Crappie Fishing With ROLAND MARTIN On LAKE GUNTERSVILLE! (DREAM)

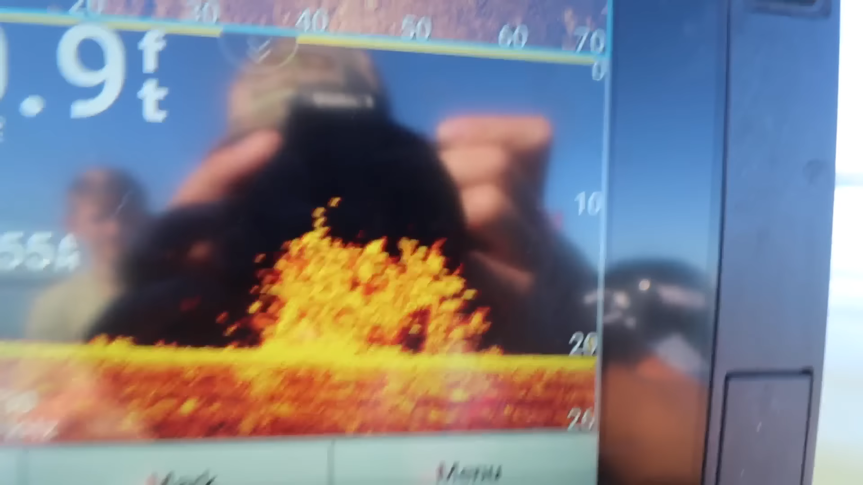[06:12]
I think there's some crappie down in it. There's not a ton around it. There are definitely a few in it.
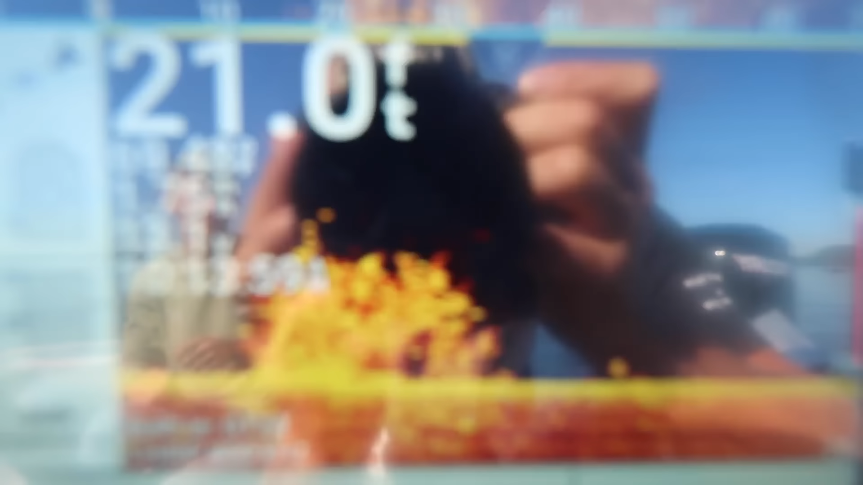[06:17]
We're gonna try that. That's what it looks like on side imaging.
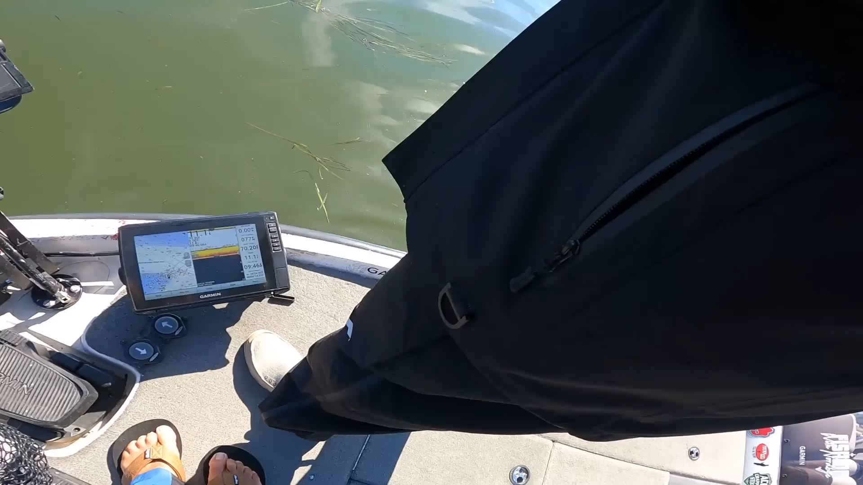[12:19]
What was it? That is one fish right there, that big thing. That's what you had. Oh, look. Hey, you know what it was? Hey, look what it was. It was a gigantic catfish. Oh, my gosh.